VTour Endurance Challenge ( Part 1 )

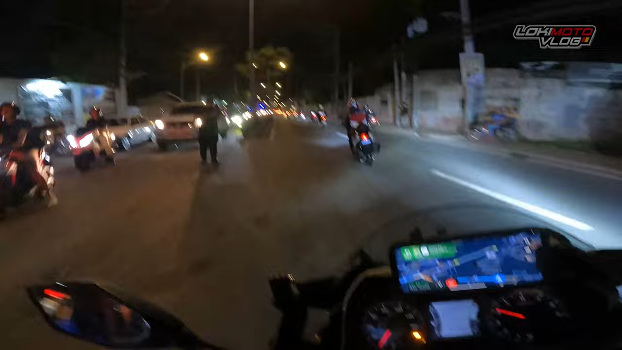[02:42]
Parang masarap yata mag-music muna tayo, di ba? Alright, so chill ride muna lang tayo. Kumbaga parang hayaan mo silang mauna. Hindi naman tayo nagmamadali. So ang nakalagay naman dito is 1 hour and 46 minutes. Yan, so dapat 11:51 na tayo rarating, pupunta, dadating doon sa first checkpoint.
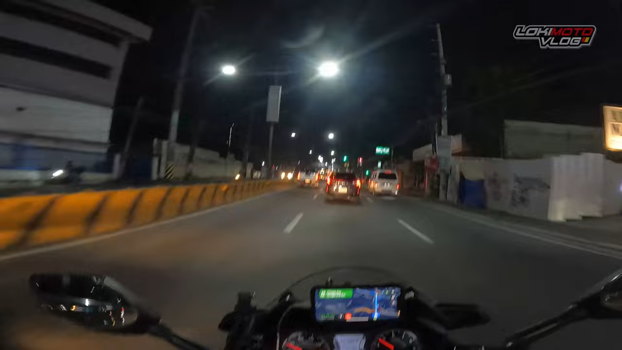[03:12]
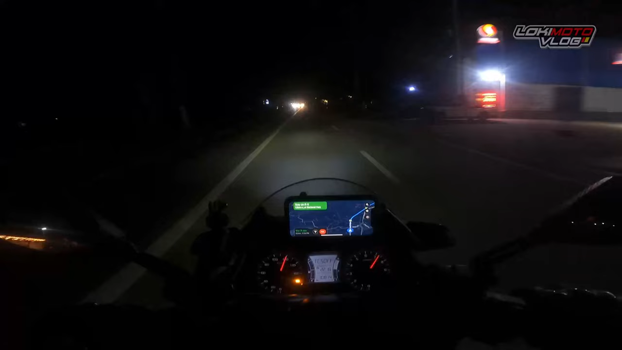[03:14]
So tumatakbo tayo ngayon ng 120 pero meron pa naman isasagat pero hindi ko makailangan walkback ng 140 dito. Nakakatakot rin kasi dito sa lugar na to, minsan may mga tumatawid na aso. So chillax lang tayo dito sa may bandang Morong. Oh, 11:09, alas 6 kami umalis sa grid line.
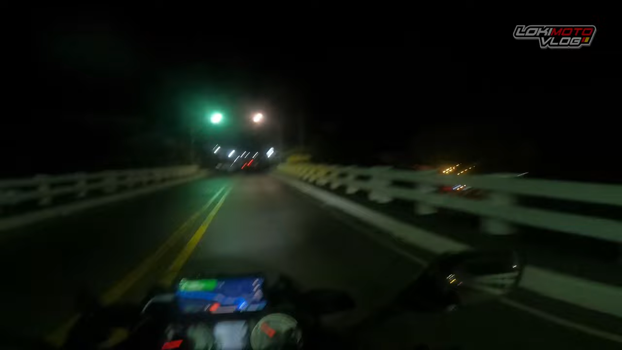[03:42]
So 1 hour and 9 minutes nakuha ko yung from Bazaar Kainta hanggang dito sa pagsanhan. 42 minutes nakalagay dito. So PTT Luxban.
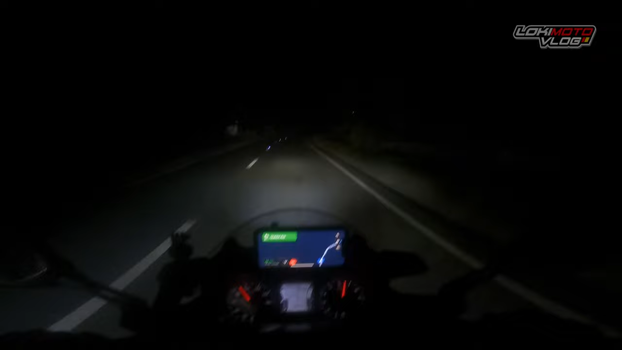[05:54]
Kung sabihin mong napakaganda ng kalye, pero dapat doble ingat pa rin tayo. So anyway, so kita-kits tayo sa Boss Fuel.
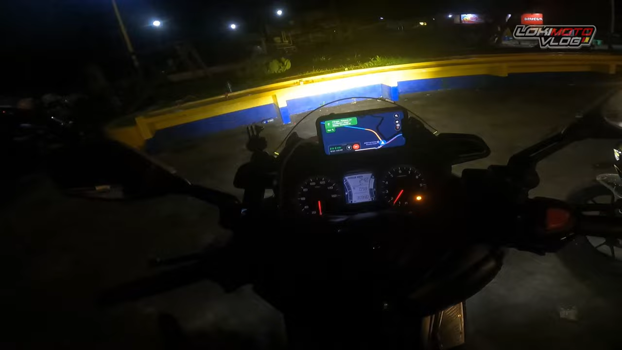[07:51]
So papunta na tayo sa Edlings. So 2 hours and 2 minutes.
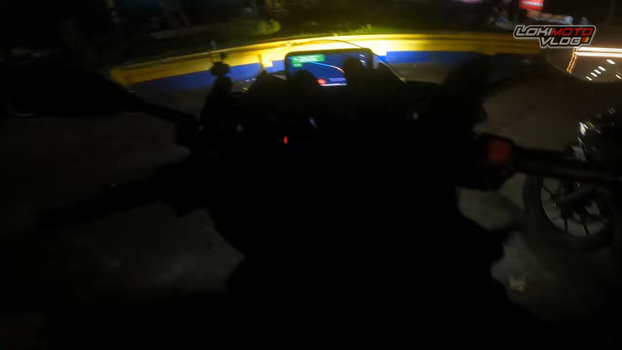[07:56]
Medyo mahaba-haba to, so hindi naman kailangan magmadali.
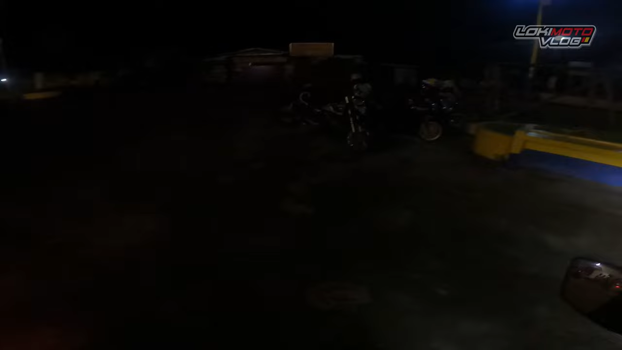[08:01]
Let's enjoy the view kahit madilim. So another
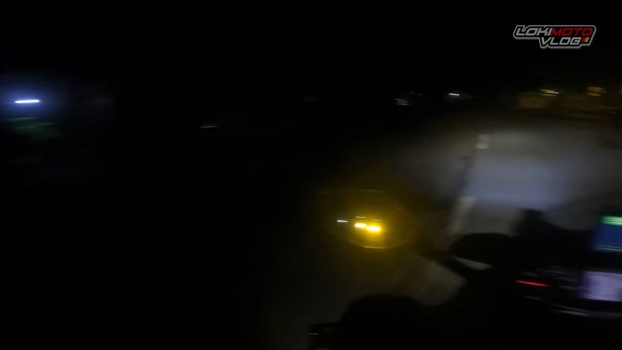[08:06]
245 kilometers ang ano natin dyan. So let's go. Kita-kita tayo sa Edlings. May bumungga sa likuran natin kasi medyo nakatutok siya. Actually siya yung kasama natin kanina pa eh, mula Pitogo. Pero ang nangyari kasi, nung nabulahaw ako dun, medyo umiwas ako dito sa may ano, nag-menor na ako. Dahil alam kong mapupunta ako dun sa may shoulder. So hindi gumaga ano, sa hindi patag na kalye.
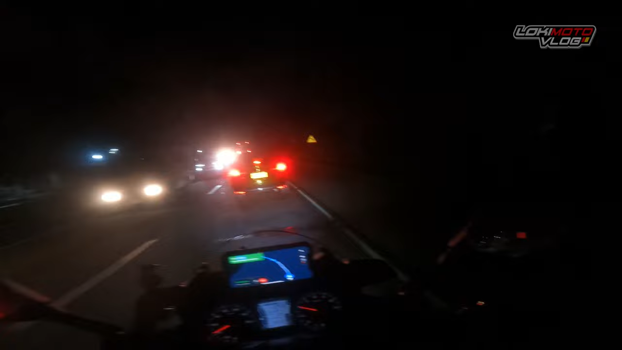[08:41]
Katulad yan, ito. Parang ganyan. Promeno na ako. Yun, naramdaman ko na lang bumangga siya sa likuran ko lang. Likuran ko. Yan, medyo nashoot pa tayo ng konti. Pero actually naman, wala naman tayong damage. Hindi naman tayo nasent lang. Yun, yung plate lang na, plate number natin yung tinamaan niya, saka yung medyong panggilid kaya tayong plastic. Yun, pero yun, ride safe kuya, shout out na lang sa'yo. Yan, ingat-ingat po lagi.
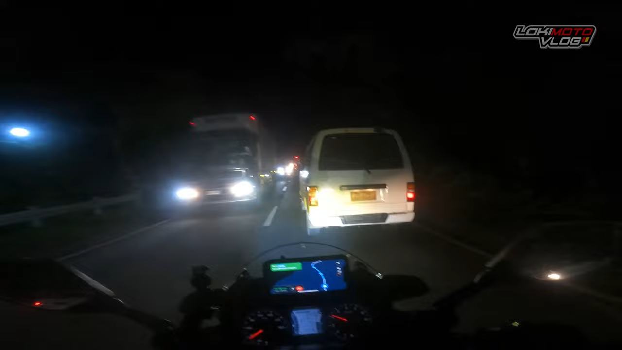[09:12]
Ano yung nangyari dun sa motor niya, yung cambio pumasok, bali bumaluktot, and then yung cambio hindi na maikambio maigi dahil naputol na rin yung tornilyo. So wala na din. So yun nga, mabuti na lang malapit kami dito sa may diversion road ng Gumaka. Baka ma-rescue si kuya. Yun. Tagawayan town proper.
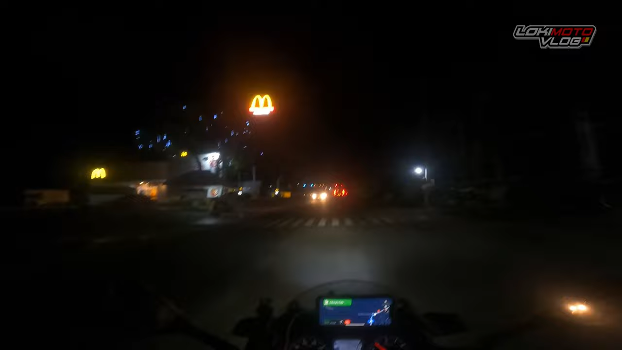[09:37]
Yan, dito yung Edlings. So malapit na tayo.